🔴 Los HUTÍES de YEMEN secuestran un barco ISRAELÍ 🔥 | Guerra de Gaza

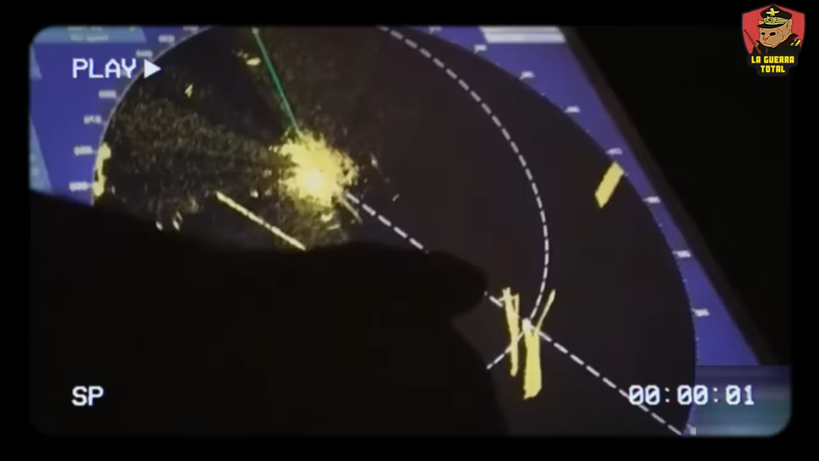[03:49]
detectó la presencia de varios misiles y drones que rápidamente fueron contrarrestados por el destructor.